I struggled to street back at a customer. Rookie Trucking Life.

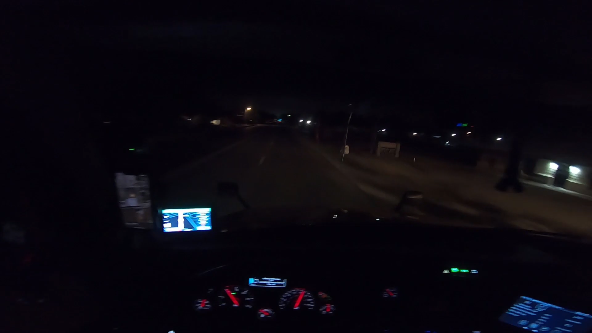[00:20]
About to deliver at the tractor supply. I will put the satellite on screen for you guys. If you look there at the building, the big white building, at the bottom right,
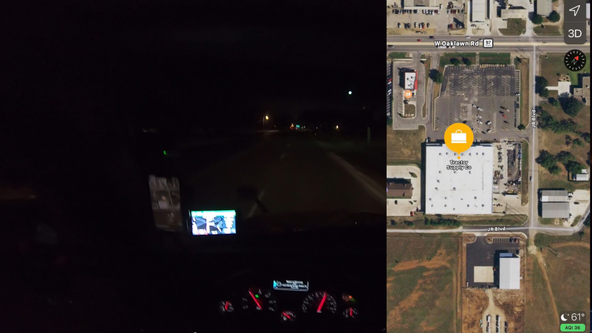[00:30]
that is where I think that the dock is going to be. Because, you know, the front is the car parking lot. The side, you can tell they have like storage areas for stuff outside. And then that is the only logical place to me that there would be a dock.
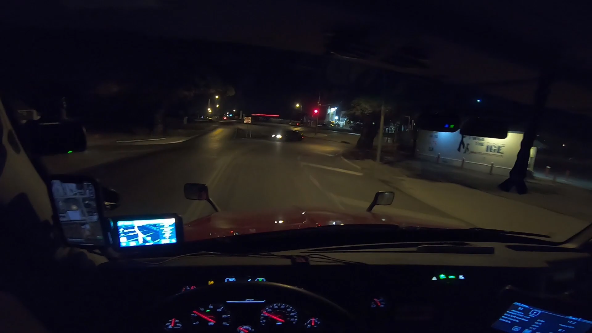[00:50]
Oh god, I thought that was like one way or something when that car came through there. It looked weird. That was a weird, uh, thing. We have to take a left here now. Turn left at the traffic light. Oh, come on traffic light. My GoPro isn't going to make it to the backing. Anyways, if that is the spot, it does look like I'm going to have to street back it. So what I did was I manually put my GPS to bring me up that way to where the street back is going to be on my driver's side. Because the GPS actually had me going down
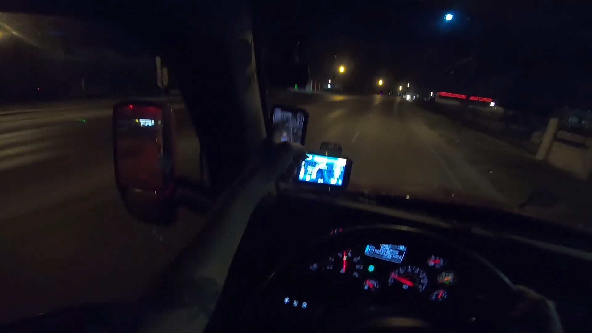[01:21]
north to south, which would have put it on the blind side, and I would have had to blind side street back it. So yeah, it shouldn't be that bad. I do like that it's this early in the morning though. Uh, I like the early morning tractor supply deliveries, because if you do have to street back or do anything, you know, in the lanes of traffic, it's usually not that bad this early in the morning. So yeah, I have another GoPro battery charging right now.
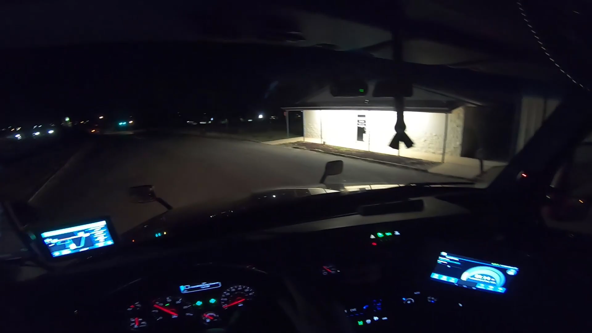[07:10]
Try to get that trailer pointed to the spot, I guess. Okay. Let's see if that's good or not. I might have to readjust here. I don't know. I don't know.
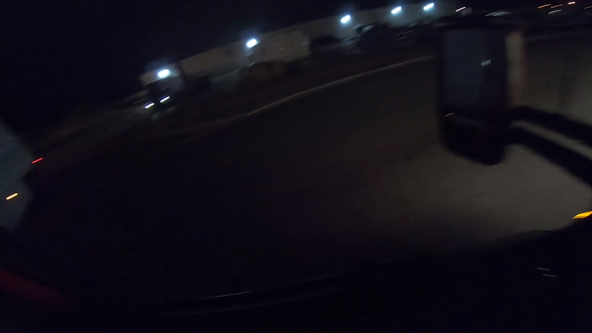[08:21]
All right. There's a mailbox right there. Once we clear that mailbox, there's nothing else. So that's what we're going to try to do.
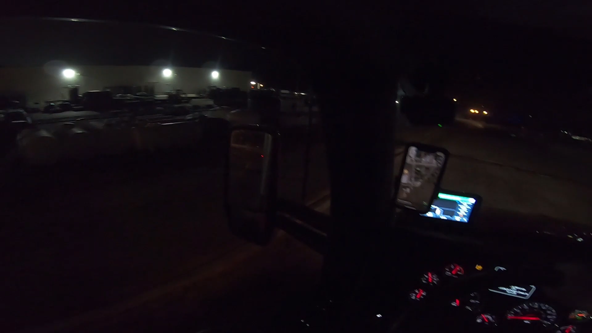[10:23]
Because of that turn, it had me kind of jacked up. Yeah, now traffic's... I swear, nobody came down this street the whole time I was sitting there and then two people come down the street when I'm trying to get this in there.
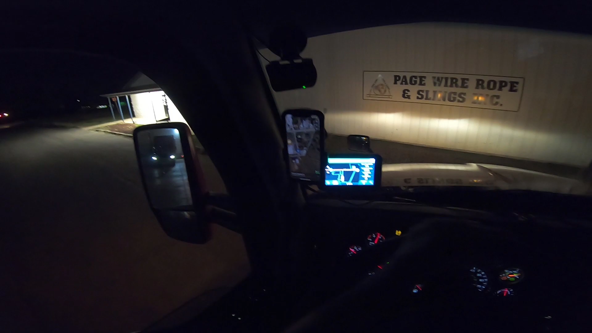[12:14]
Oh, I think I got it now. I think I got to try to get my...
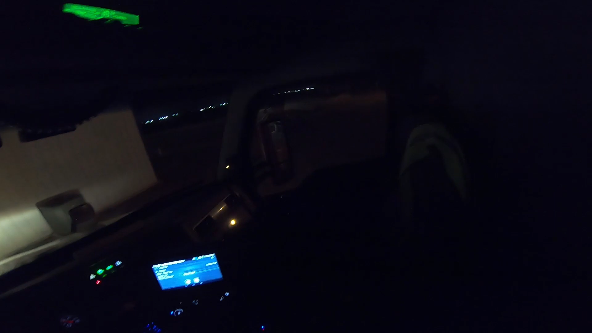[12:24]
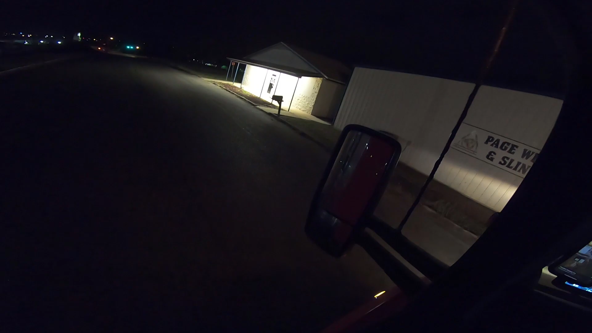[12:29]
Okay, there we go. Now let's pull up one more time to the left. See what I'm saying? Now it's going to open up for us. There we go. Now it opens up for us. Okay, now get it a little bit more to the left. And guess what? We are in there, boys. Holy crap, that was rough.
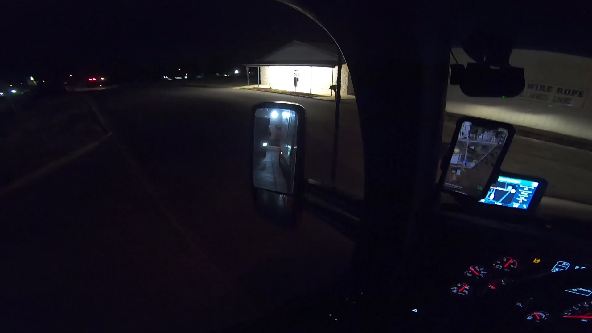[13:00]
Yeah, that was a bit of an iffy one, boys. That was iffy for old Dave, but I got it. I just had to get the angle right. I knew I... I always know what I have to do. I just mess it up. I mean, I don't mess it up. I just, you know, I mess up my angle and I realize it, and then I got to pull up and fix it.